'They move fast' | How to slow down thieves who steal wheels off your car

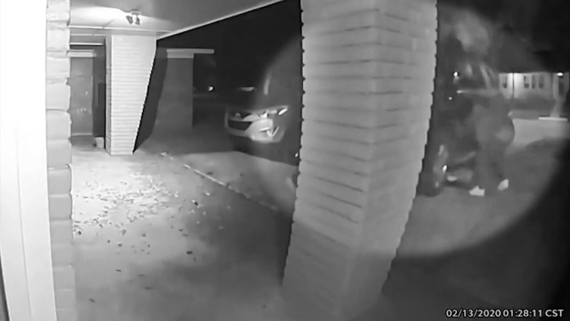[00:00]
Caught on camera, crooks in the act, stealing tires off a car in the middle of the night. The wheels and tires gone, and these families in Southwest Houston are furious their cars were left on blocks. It's an all-too-common crime.